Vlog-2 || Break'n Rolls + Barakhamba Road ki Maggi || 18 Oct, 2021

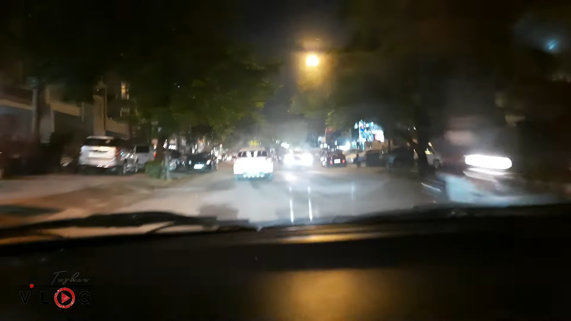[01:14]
देखते हैं ये साले कोई गाड़ी वाड़ी चलानी तो आती। अबे भाई आसपास वालों को डराता है।
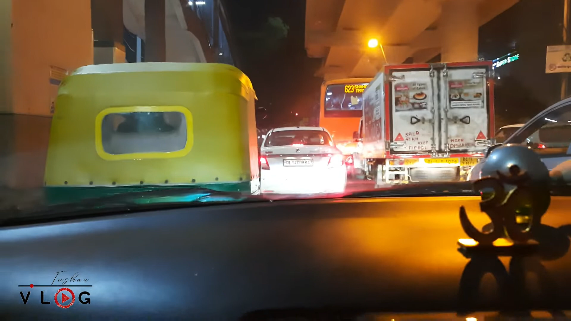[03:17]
एक तो यहाँ पे पता है इस रोड पर मिलता है, जब भी आओ या तो रेड लाइट का जाम होता है, नॉर्मल चूतियों वाला जाम होता है, पर जाम होता है।
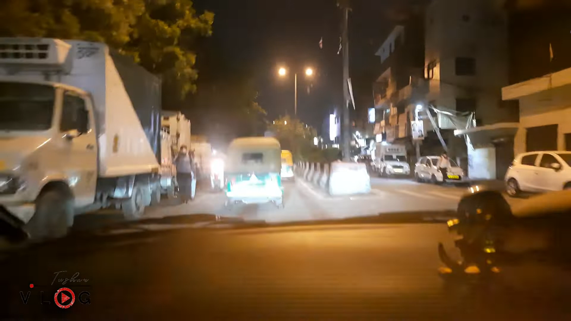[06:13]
अभी हम गाड़ी पार्क करेंगे, यूटर्न लेके पार्क करनी पड़ेगी, आगे से यूटर्न लेके हम गाड़ी पार्क करेंगे और फिर हम चलते हैं रोल खाएंगे।
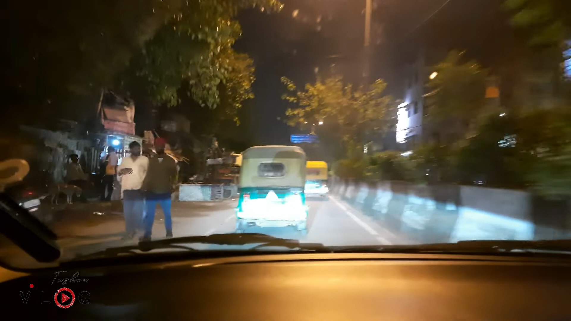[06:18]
यहाँ पे एक छोटी सी शॉप है बट वो काफ़ी अच्छे रोल बनाते हैं और मुझे काफ़ी पसंद है, मैं जितनी बार भी यहाँ पे आता हूँ उनके रोल ज़रूर खाता हूँ।
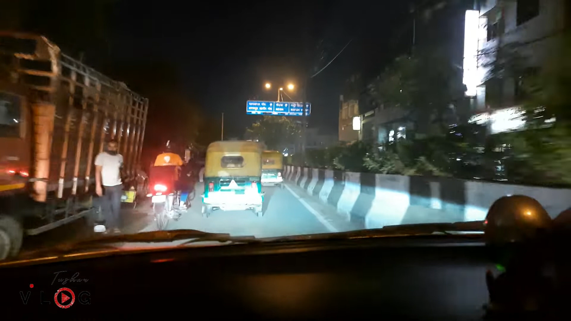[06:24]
ये राइट साइड पे आपको एक शॉप दिख रही होगी, यहाँ पे एक रोल की, ब्रेक एंड रोल्स।
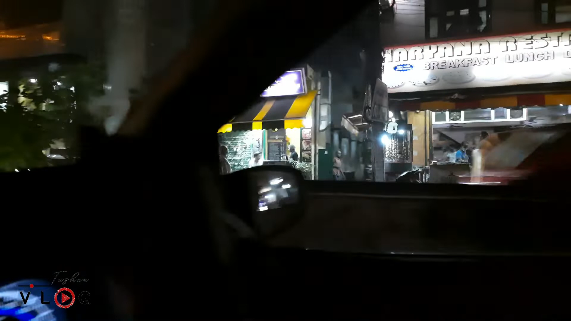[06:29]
अभी हमें यहीं पे आना है, आगे से हम यू टर्न लेके आते हैं।
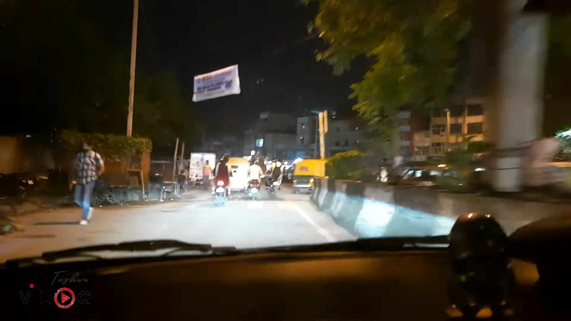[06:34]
ये रहा यू टर्न, अब देखना इसकी ड्राइविंग स्किल्स, जिसके पास लाइसेंस नहीं है भाई,
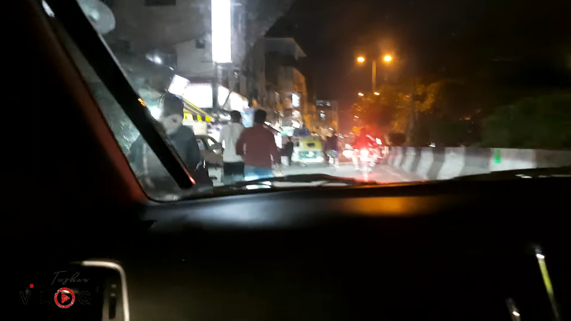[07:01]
एंड वी हैव रीच गाइस, दिस इज द पॉइंट, ब्रेक एंड रोल्स। पार्किंग की जगह देख ले, बिल्कुल सामने मत लगा, जाम लग जाएगा वरना।
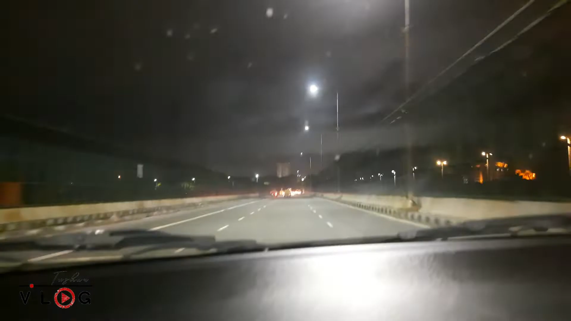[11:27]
आईटीओ की बिल्डिंग दिखेंगे यहाँ से, थोड़ा दूर है बट पहुँच जाएंगे थोड़ी देर में।
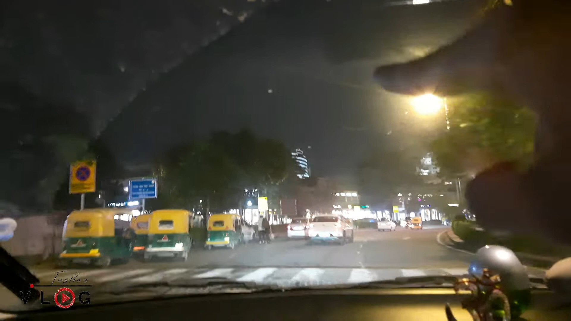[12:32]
नीचे है मैगी वाला, उस बिल्डिंग के नीचे जाना है हमें, उसके सामने आपको बिल्डिंग दिख रही होगी दैट इज स्टेट्समैन हाउस,
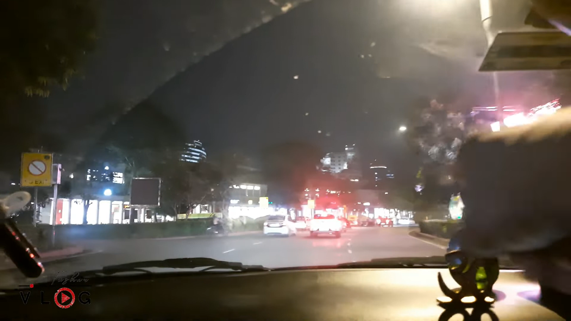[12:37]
और इस बिल्डिंग के नीचे है मैगी वाला, आगे से आगे वाली गली है भाई।
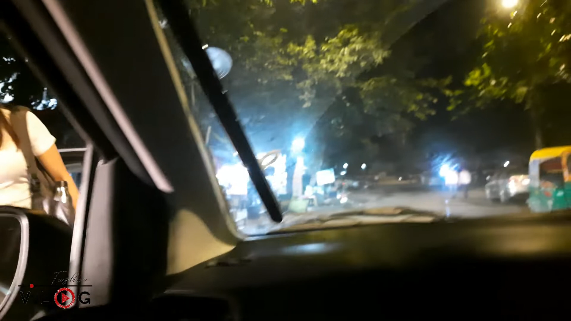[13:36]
बस यहाँ सामने ही मैगी पॉइंट है जहाँ से मैगी लेते हैं,
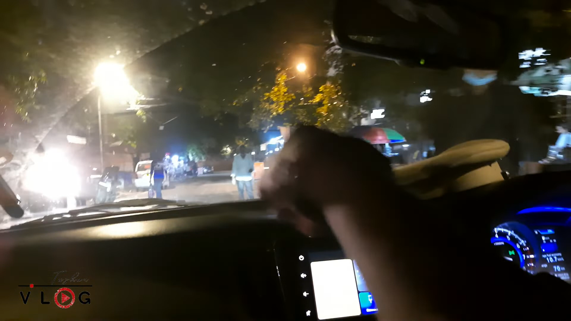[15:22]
सामने उस वाले स्टोर के पास रोकियो, यहीं से पूछ लियो, आवाज कम कर, यहाँ मिल जाएगी मैगी आई गेस।